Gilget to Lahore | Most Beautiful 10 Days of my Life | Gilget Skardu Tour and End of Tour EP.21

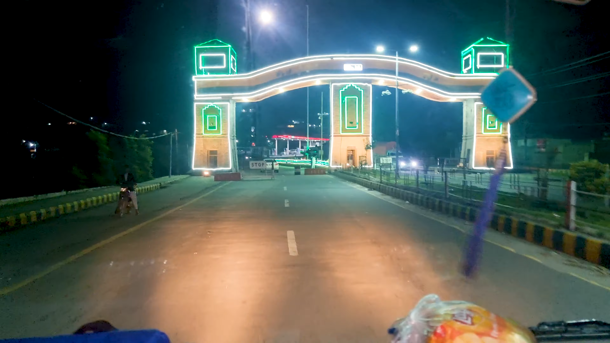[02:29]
निकल चुकी हैं गिल्गित से गिल्गित का गेट जो में है कि हम क्रॉस कर रहे हैं
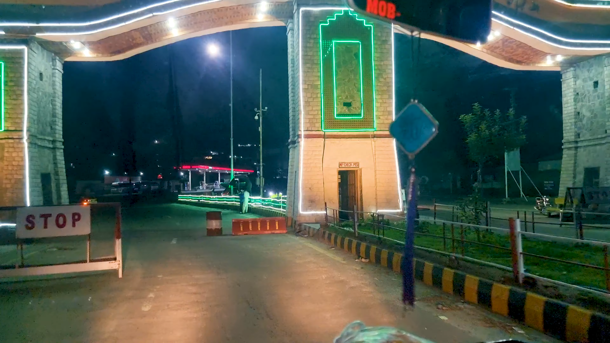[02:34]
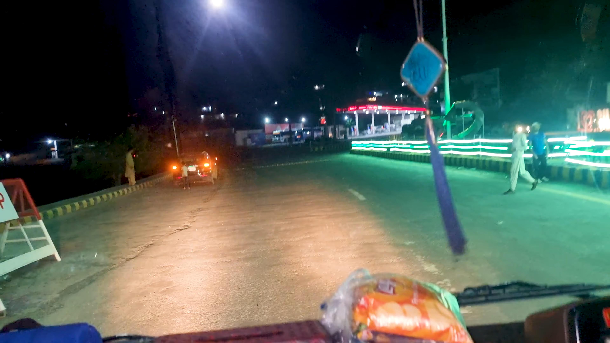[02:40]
तो हम इदर से निकल चुकी हैं लट अलग गया है नाम लेकर इंशालला
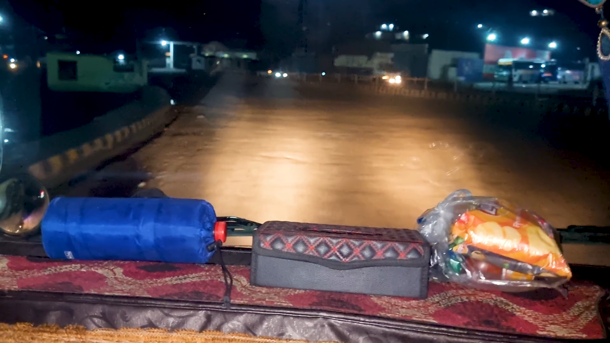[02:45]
कल दुपैर को हम इसलमाबाद पहुंच जाएंगे
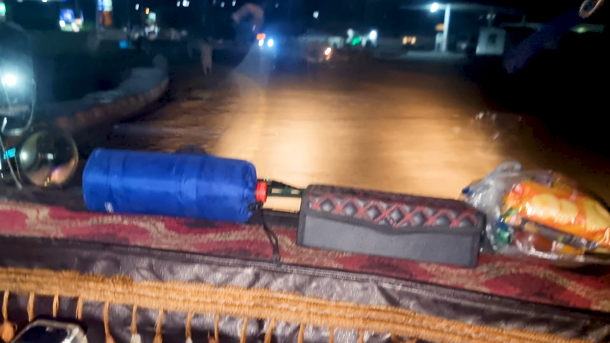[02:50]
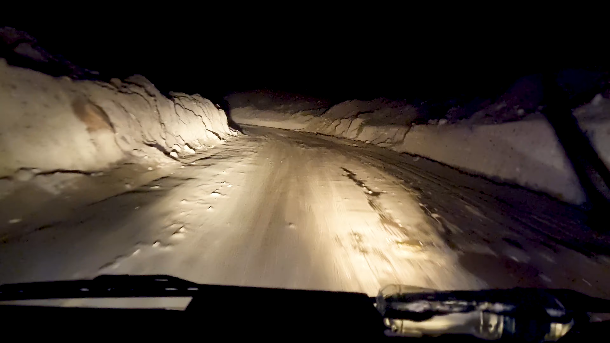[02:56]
यह दस्ते में लैंड स्लाइडिंग यही थी तो अभी हमने लैंड स्लाइडिंग क्रॉस की है
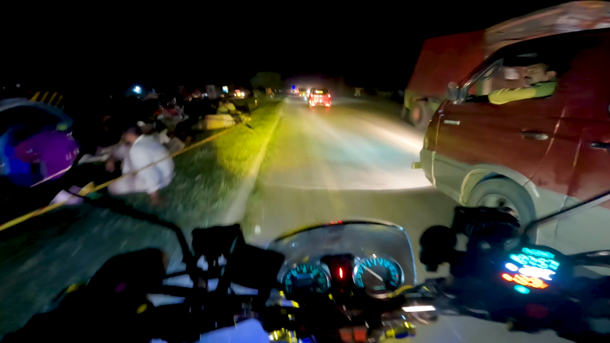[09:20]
इदर सिलिंडर फटा है सिलिंडर फटने के वज़ा से बिल्डिंग पूरी तबाह हुई है अभी हम पहुंचे हैं जेलम इदर जेलम शेर है